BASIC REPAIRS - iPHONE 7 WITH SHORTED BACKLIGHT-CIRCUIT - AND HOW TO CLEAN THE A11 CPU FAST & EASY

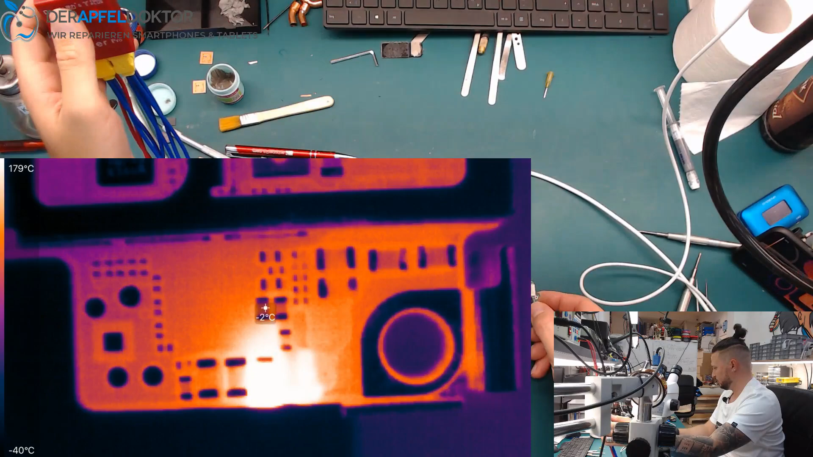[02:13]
On screen: spot -2°C, scale top 179°C, scale bottom -40°C
and I thought like that could be backlight and it is so you see it here it's wonderful see that on the point